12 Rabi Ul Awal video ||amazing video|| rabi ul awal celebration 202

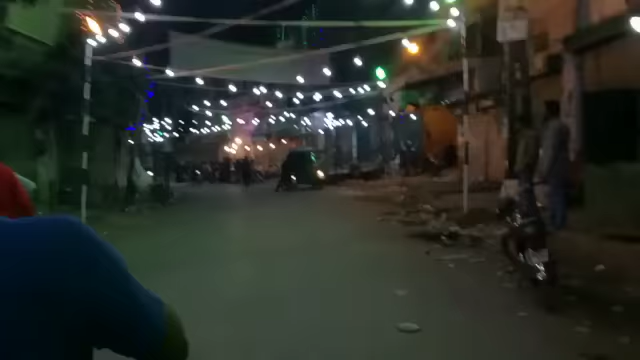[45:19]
ये देखें भाई चल रहे हमारे आगे लीडर, मील्स ही मील्स हैं जो भी कहना चाहें आप कह सकते हैं।